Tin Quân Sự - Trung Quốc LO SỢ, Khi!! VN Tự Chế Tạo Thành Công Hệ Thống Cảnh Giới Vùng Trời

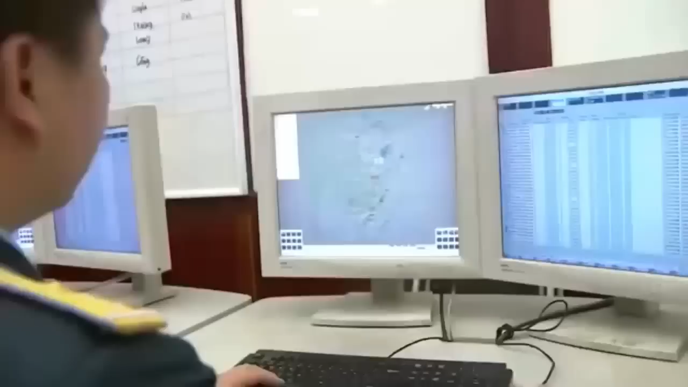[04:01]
khác đã được số hóa với khả năng gần như đúng theo nhu cầu Thứ hai là hiện nay,
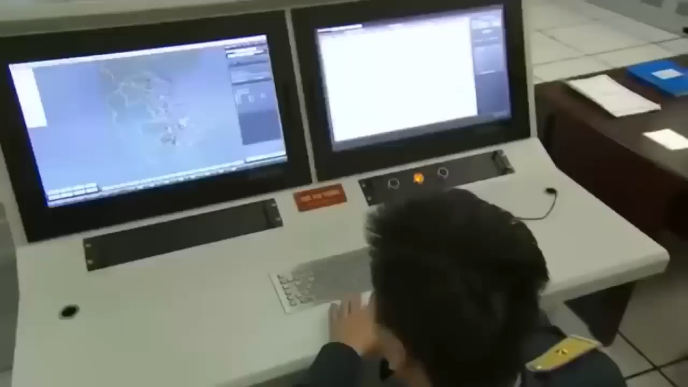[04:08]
chúng ta đã được triển khai đồng bộ đến tất cả các đơn vị Từ các trạm đa đa đến sở chỉ huy các cấp
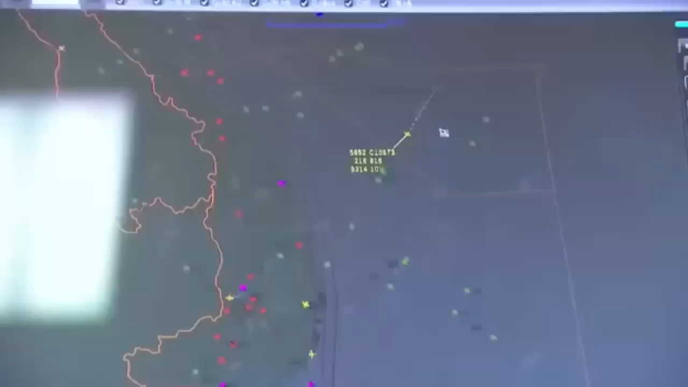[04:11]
trong quân chủng Đến hệ thống sở chỉ huy của tất cả các quân khu, quân đoàn, quân binh chủng,